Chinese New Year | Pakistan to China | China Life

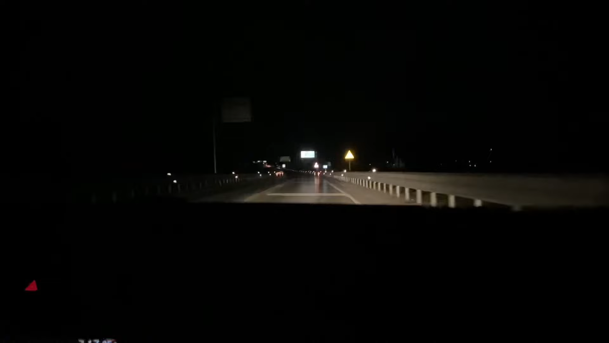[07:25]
अभी हम शंगलिंग पहुंच चुके हैं, ये शंगलिंग गांव का नाम है जहां पे हम जा रहे हैं।
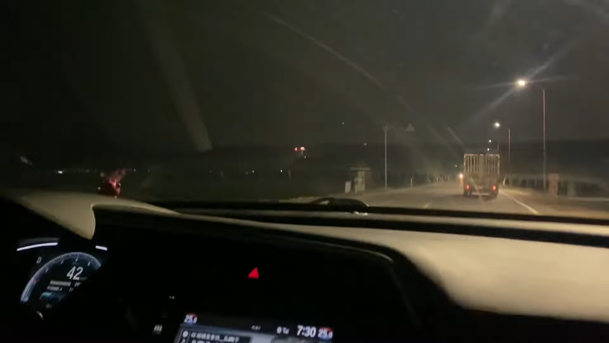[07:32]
वो जहां पे सामने पटाखे बज रहे हैं ना, वहां पे ये लोग सारे मतलब सेलिब्रेट कर रहे हैं, उधर ही हम जा रहे हैं अभी उसी जगह पे।
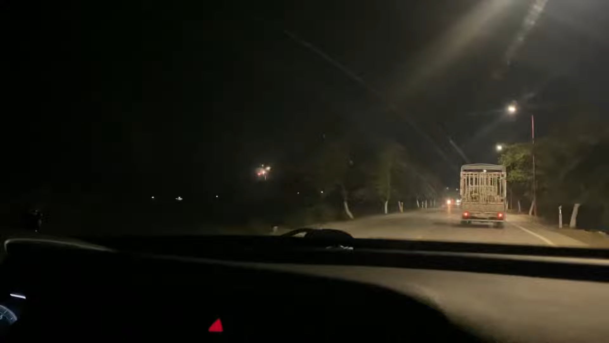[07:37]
ये अभी हम उस जगह पहुंच चुके हैं और यहां पे बहुत ज़्यादा शोर वगैरह है।